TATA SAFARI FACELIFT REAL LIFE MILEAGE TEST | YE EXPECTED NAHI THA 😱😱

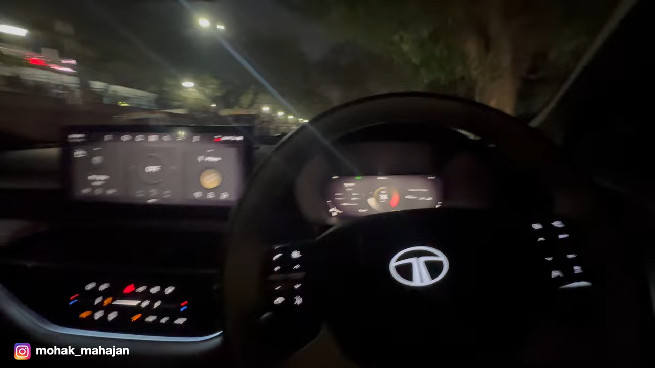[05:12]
मैंने सेट कर दी है तो एक्जाक्टली पर चल दाएगा जब मैं ऑफिस पहुचूंगा और वहां से निकलूंगा कि कितना एक्जाक्टली किलोमेटर है सब्सक्राइब और मैं ओफिस से निगल गया हूं इस टाइम पर ओड़ोमेटर पर जो रिटिंग दिखा रहा है वो 31.3 km दिखा
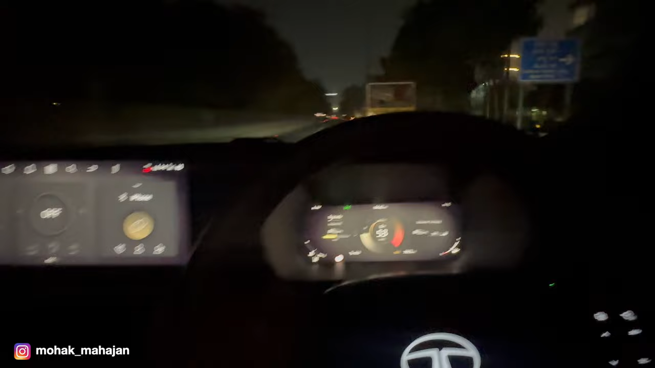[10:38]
हाली रोड़ यजको अभी हाइवे पर में बस ने वाला हूं और खाली रोड़ है कोई भी नहीं है छोगी है तो नहीं है हमें सब्सक्राइब ने वाले तो मेरा ऑल्मौस्त रोज का रूट यही रहता है
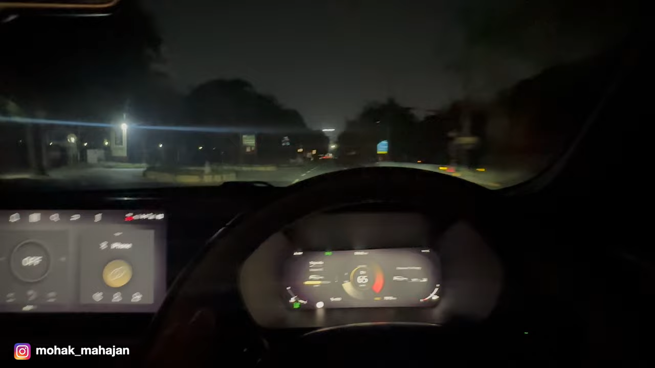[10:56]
रोज का नहीं बट जातर है इसलिए मुझे ना है 16 मिल जाती है कि
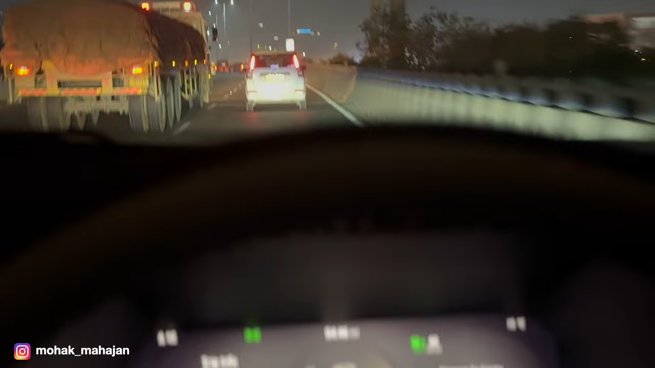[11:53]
तेज चल रही है तो अपने आप यह 60 तक ले आएगा तो वो मैंने पूरा एक्स्प्लेइन करा था अपो कैसे यह वर्क करते हैं